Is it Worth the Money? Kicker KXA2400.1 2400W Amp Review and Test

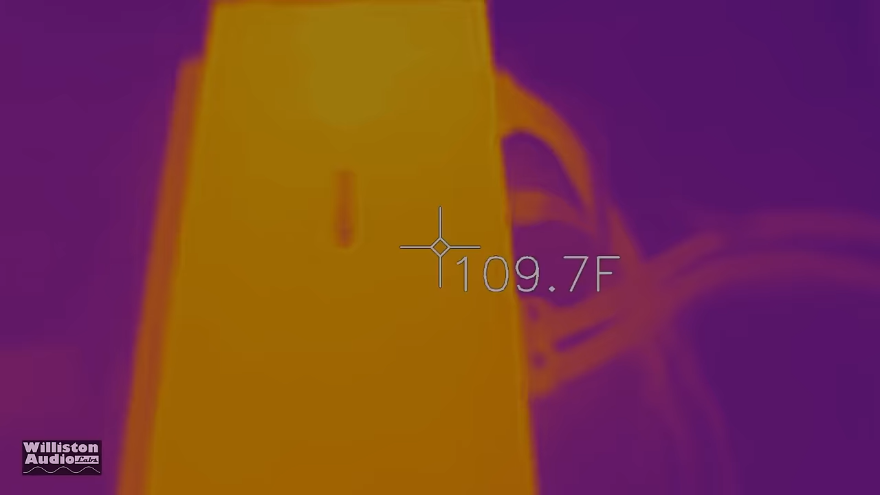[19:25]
On screen: spot 109.7°F
All right, so the answer to the question, yes, it bumps. Here is the FLIR attachment for my iPhone,
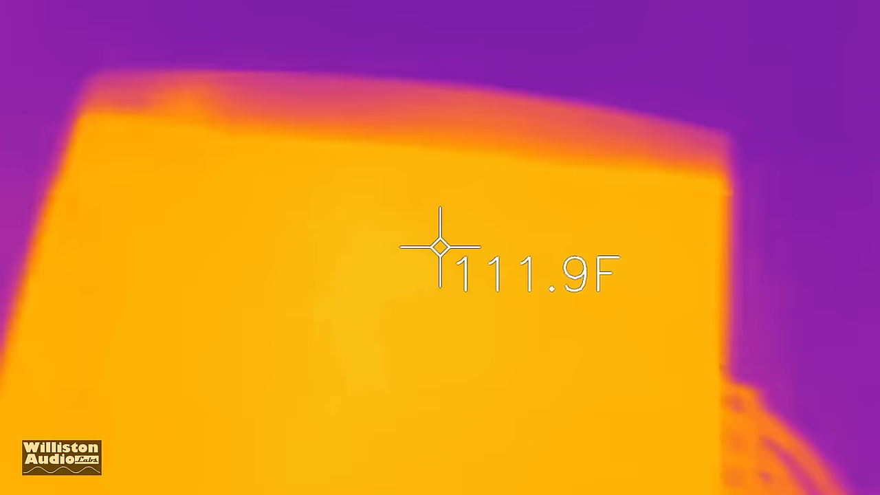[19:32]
On screen: spot 111.9°F
and we'll check out the external, like 111 or so is about the hottest we see for the external.
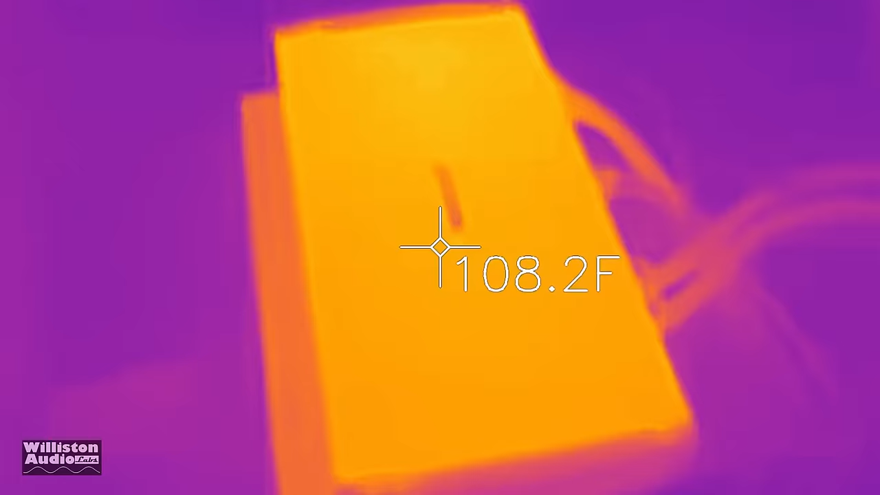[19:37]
On screen: spot 108.2°F
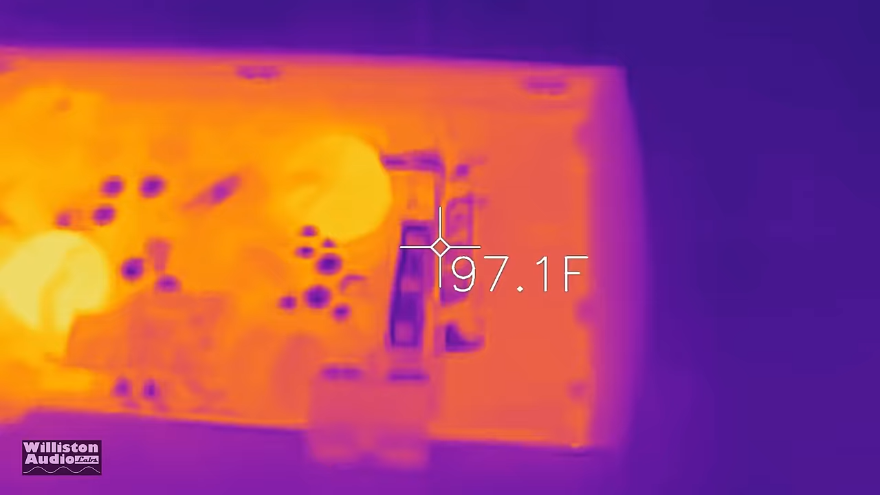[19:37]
On screen: spot 97.1°F
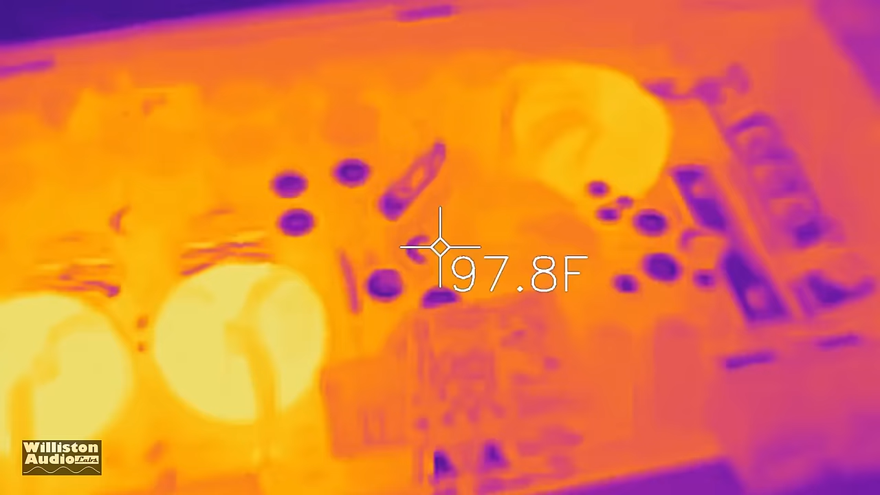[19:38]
On screen: spot 97.8°F
Now we open the amplifier up. We can see these chokes here on the output.
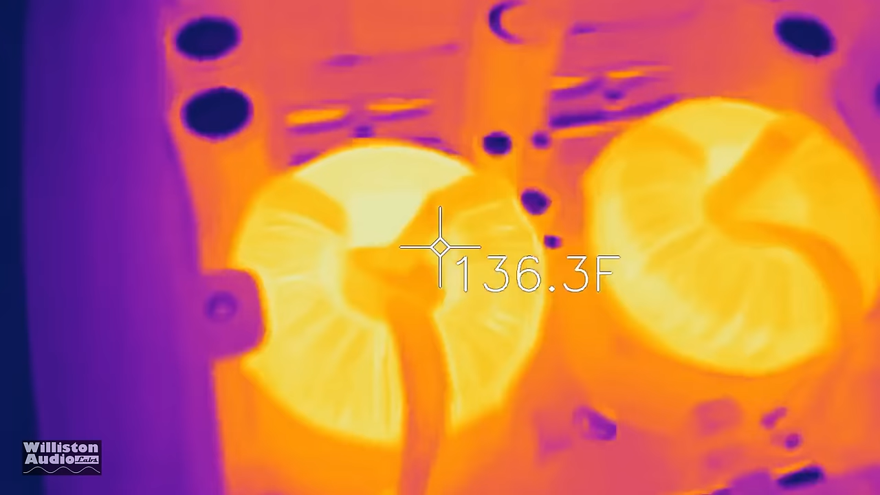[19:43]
On screen: spot 136.3°F
Look at this, 137, 140 degrees Fahrenheit,
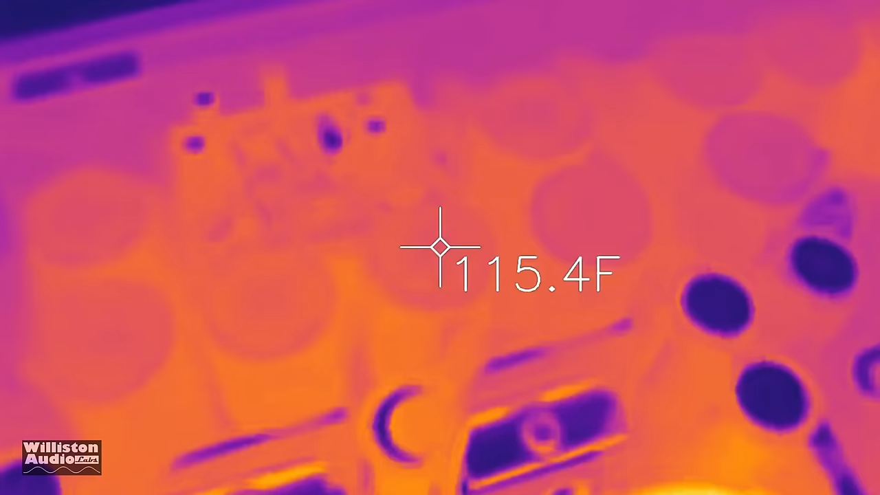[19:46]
On screen: spot 115.4°F
but the rest of it's kind of cool. The transformer here, it's 127, I think is as high as that got.
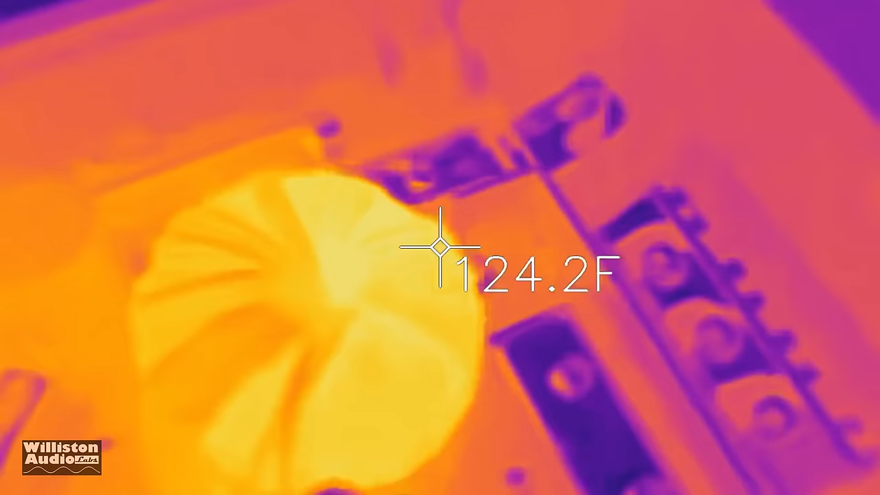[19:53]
On screen: spot 124.2°F
Again, these are Fahrenheit, not Celsius. Sorry for you guys outside the U.S.
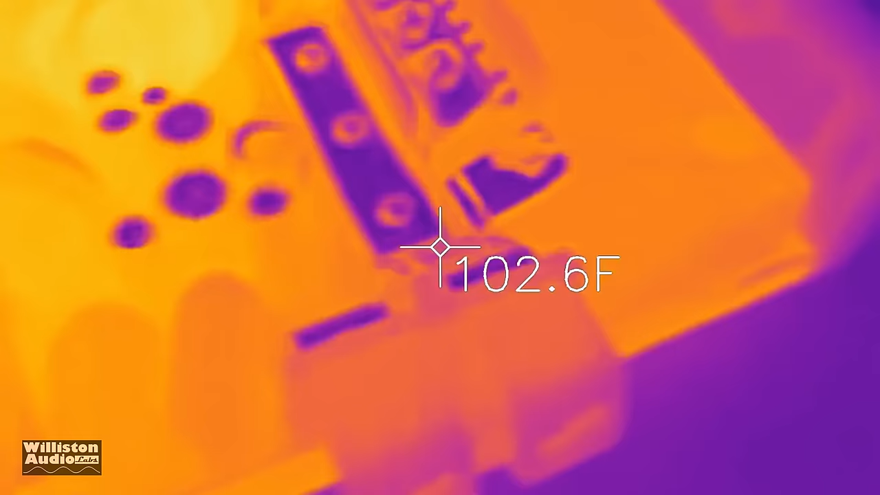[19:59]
On screen: spot 102.6°F
We use Fahrenheit here.
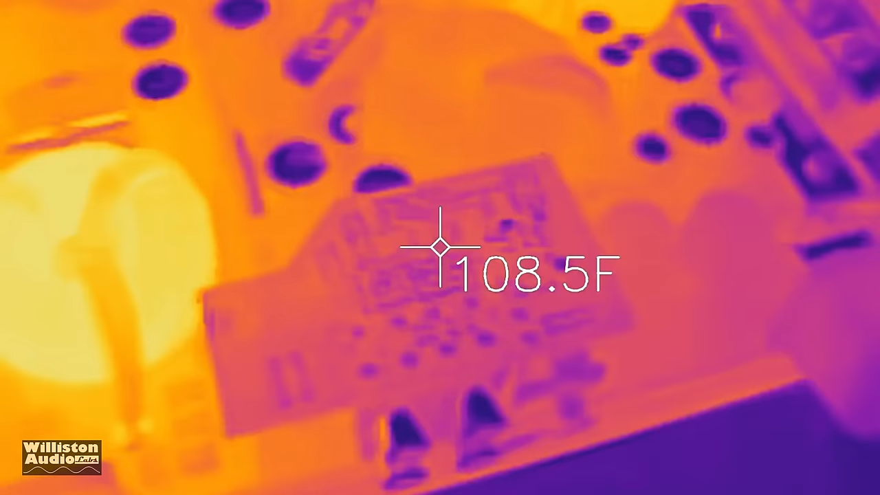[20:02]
On screen: spot 108.5°F
I know we're weird like that, but a very cool look at the amp here using the thermal camera.
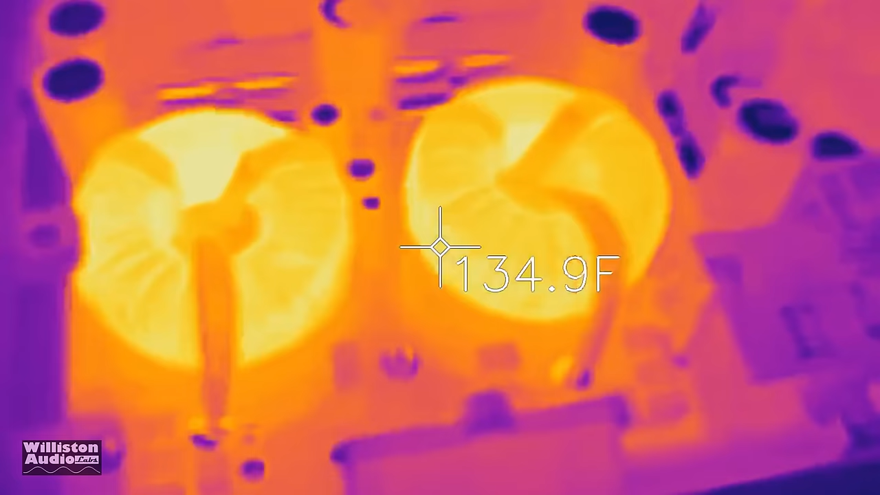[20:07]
On screen: spot 134.9°F
It's really neat to see which components really get hot, and yeah, I just like that.